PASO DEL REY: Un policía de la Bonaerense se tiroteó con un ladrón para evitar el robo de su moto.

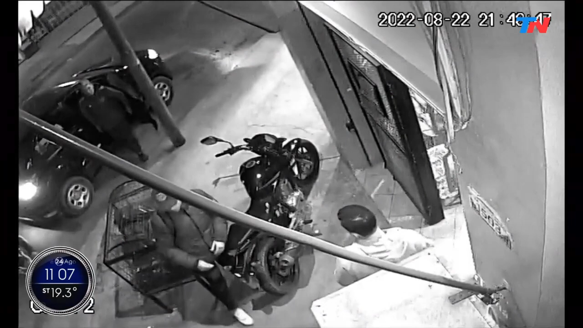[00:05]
Fíjense ustedes, un policía valió a un delincuente que le quiso robar la moto en Paso del Rey. Vemos la secuencia. Mirá.
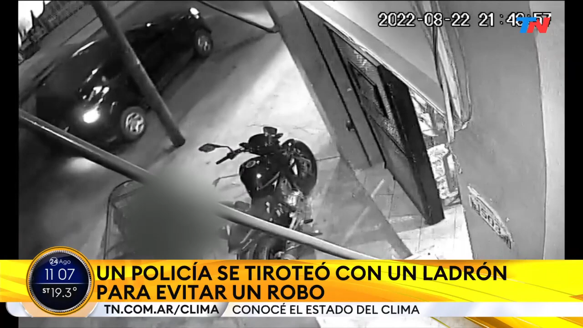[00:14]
Ahí está el disparo. El policía valió a un delincuente que le quiso robar la moto. Corrió en Paso del Rey, en Moreno, cuando la gente llegó a un almacén vestido de civil. El ladrón resultó herido en el abdomen. Está detenido. Evoluciona favorablemente. Mirá. Ahí está el disparo.